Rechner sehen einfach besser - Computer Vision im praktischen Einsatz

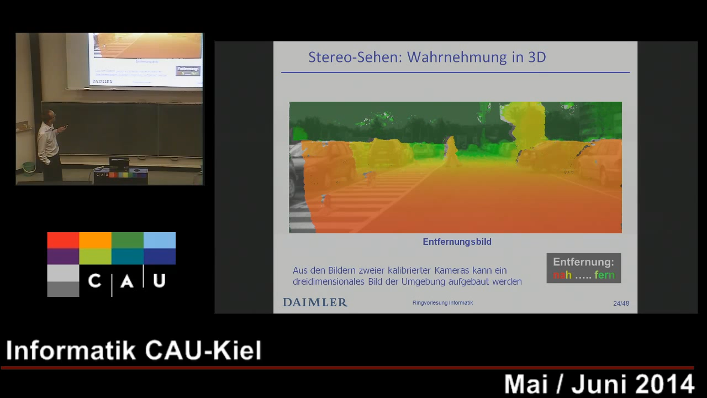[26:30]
Und man kann das in ein komplettes 3D-Modell umwandeln. So sieht das dann aus. So linienbasierte Linien.
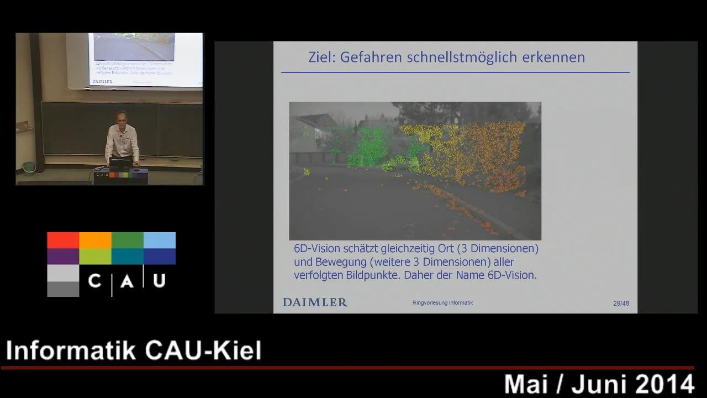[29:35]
Das ist nochmal die Situation, die wir gerade hatten.
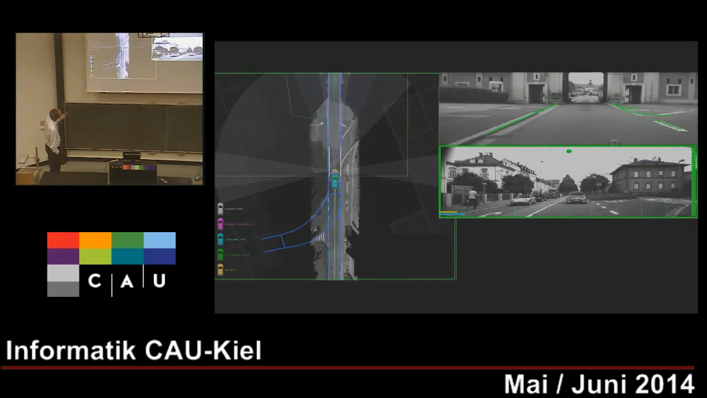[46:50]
bestimmte Merkmale, und dann alles zusammen fusioniert, das ergibt dann die Position des Autos hier auf dieser Straße.